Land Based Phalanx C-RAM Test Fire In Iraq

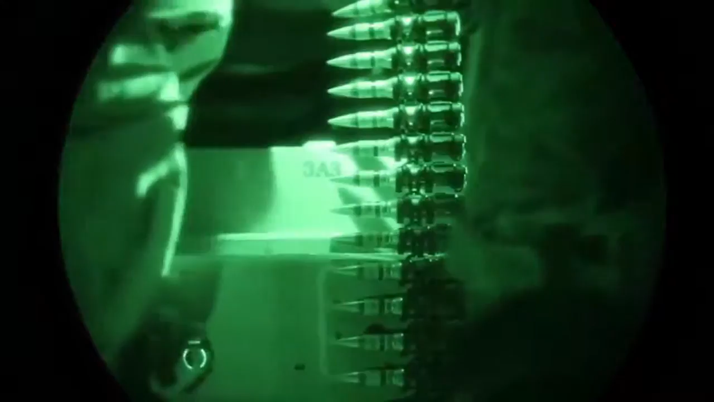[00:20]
I basically keep my hands down like this and just going like this as it's going up.
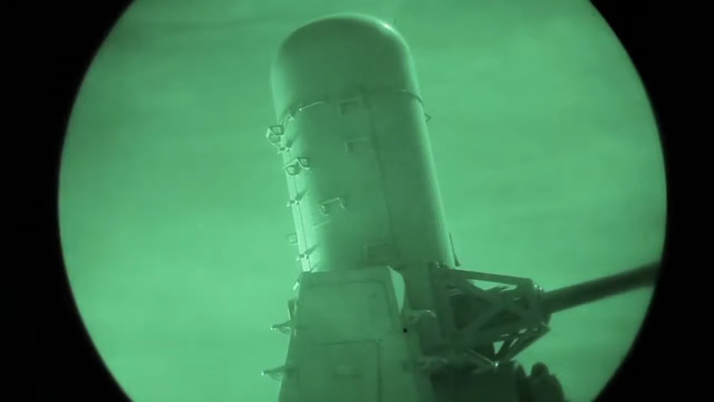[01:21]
It's a LPWS, it's a land phalanx weapon system. It fires a 20mm round. They're self-detonating high-explosive.
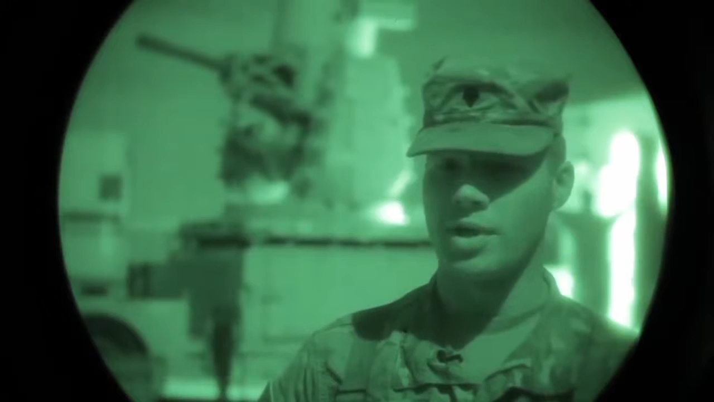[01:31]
So even if the round does not get direct contact, it will self-detonate within a vicinity of the round. So it's a very, very accurate system. It's called a pack fire. It's a calibration routine that we do periodically to make sure that the gun is firing correctly in accordance to where the camera is seeing, where the track radar is seeing, to make sure that we can find the appropriate target. We maintain the gun well. We do a lot of training for it. We're here on our mission trying to keep everybody safe. And that's what we do.